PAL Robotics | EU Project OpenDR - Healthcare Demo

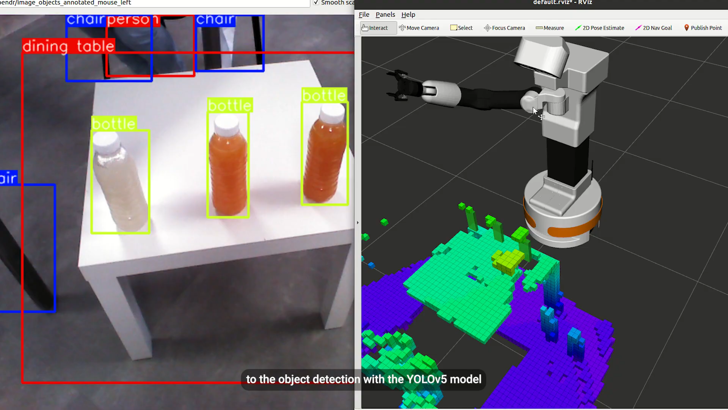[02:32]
Tiago is able to detect different kinds of objects to the object detection with the YOLO V5 model and find their position in 3D.